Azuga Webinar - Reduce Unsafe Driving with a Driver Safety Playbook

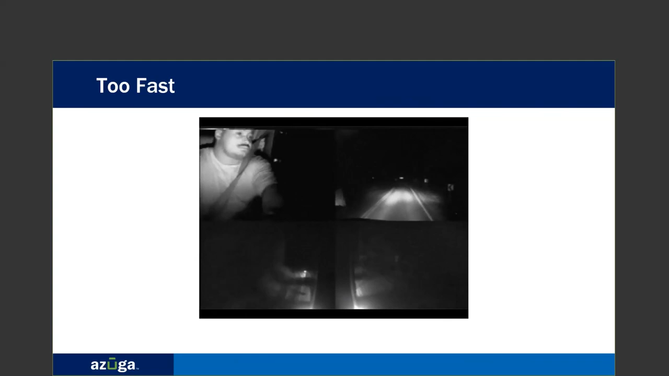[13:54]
He's approaching this corner right here. He was going way too fast and actually had to slam on his brakes to avoid running off the road.
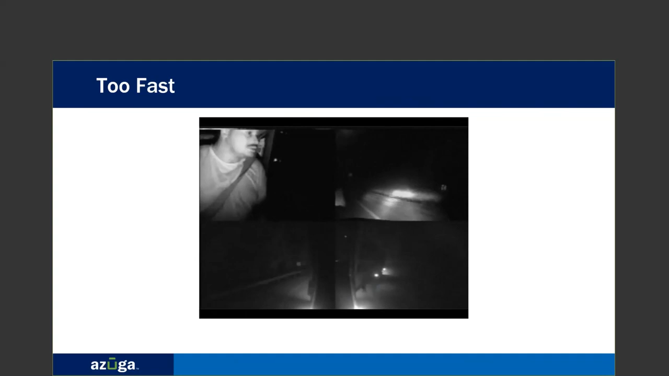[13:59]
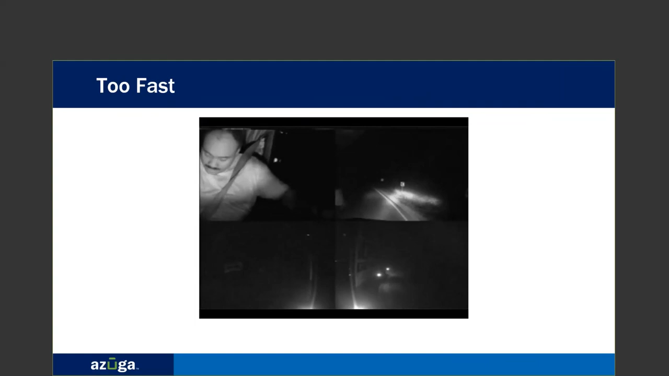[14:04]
So that's just one example of speeding. You can see if he hadn't slammed on his brakes at that last second, he would have run off the road,